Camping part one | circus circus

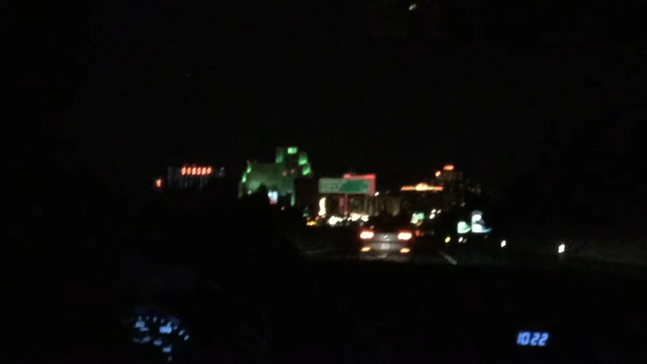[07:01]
I wish this was a high quality video, cause this. Yeah, I think that's our building. This is how tall is that green? Yeah, circus.
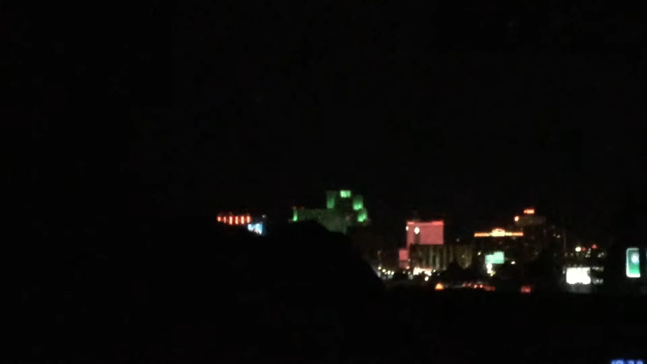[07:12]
Look it's at that. It's the blue one with the red. Like it doesn't see look. It? Oh my. No. See the green building? I see to the red. Left. Left. Oh, left there it is. And then what's the?
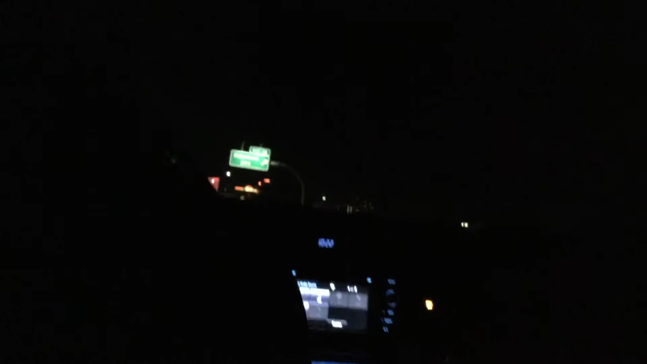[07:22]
So it's right next to the one that's the other one. What's it's the one that's what, the? It's 10:22. No, that's circus 2. No, that's 12. Like. I can't do things at once. Like, there are lights everywhere. Lights. Like, this is. You entrapped me. City actually I entrapped you?